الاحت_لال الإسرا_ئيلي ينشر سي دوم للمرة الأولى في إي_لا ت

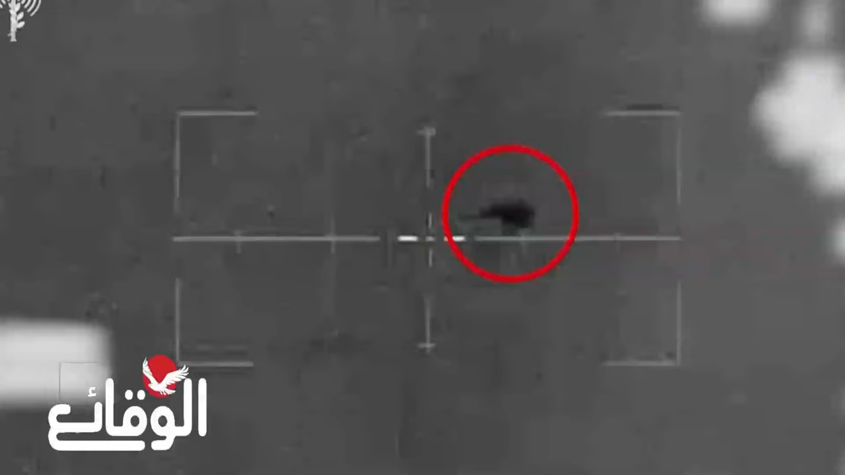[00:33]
الهدف التصدي لاختراق المجال الجوي قرب أم الراشراش فيما يعتبر أول استهداف عملي لسيدوم وفقا لما قاله
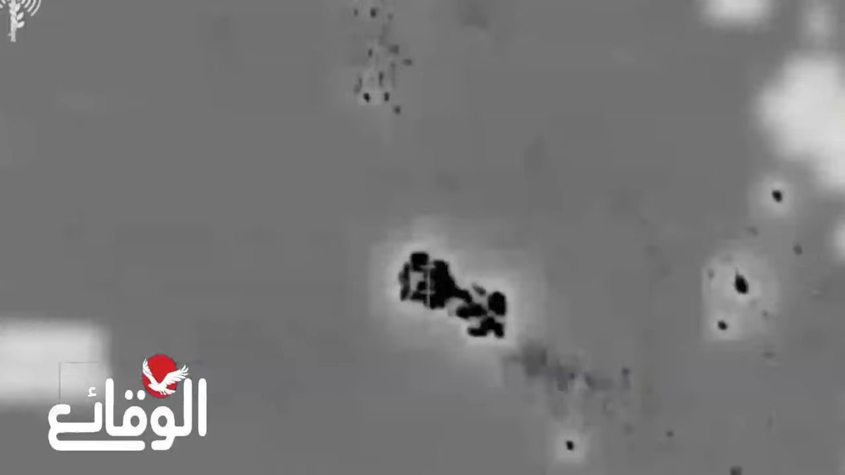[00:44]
المتحدث باسم جيش العدو وهو اعتراف بتعمق تبعات استهداف القوات المسلحة اليمنية